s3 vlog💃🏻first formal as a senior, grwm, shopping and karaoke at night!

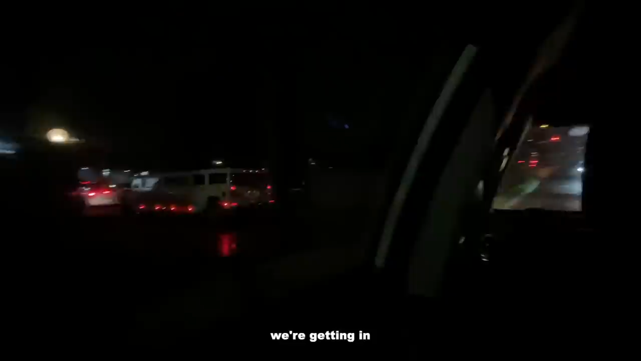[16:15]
We're getting in. Look at the amount of cars. That's what Jess was saying. We're here. Can you?